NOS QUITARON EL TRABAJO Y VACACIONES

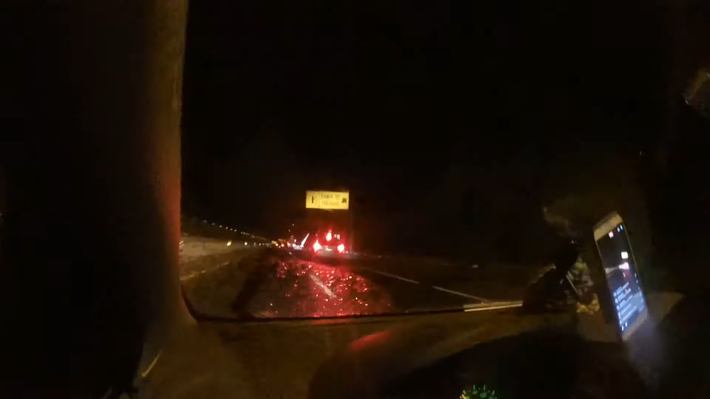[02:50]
Esta es la rampa de frenado para quienes se quedan sin frenos antes de llegar a La Pera. La Pera es esta curva que viene, que tiene una forma de pera.
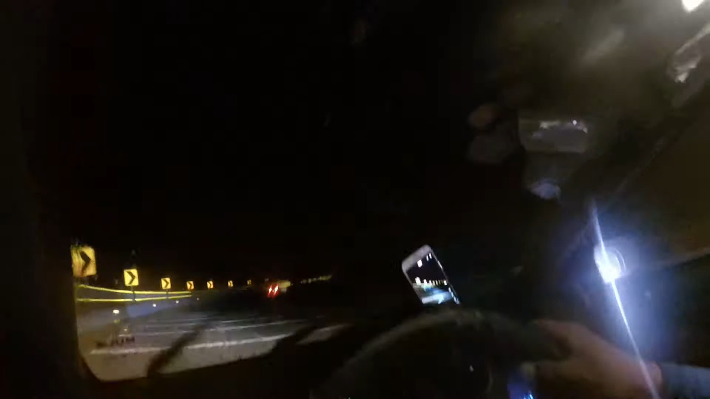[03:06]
Bueno, aquí no está lloviendo, pero
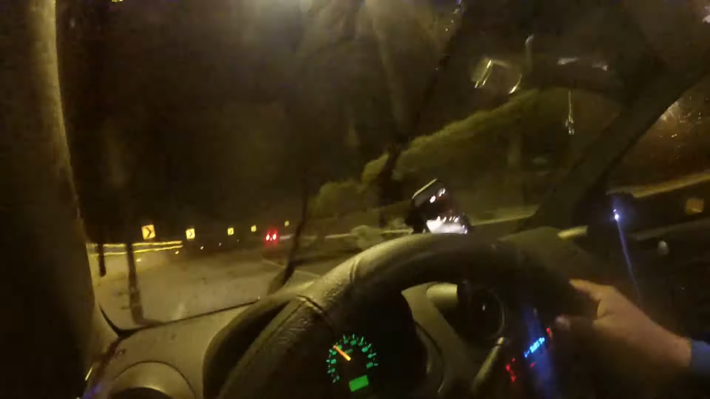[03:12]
es una curva muy cerrada. Desde arriba pues tiene una forma de una pera, por eso le llaman La Pera. Ya aquí estamos muy cerca de Tepoztlán.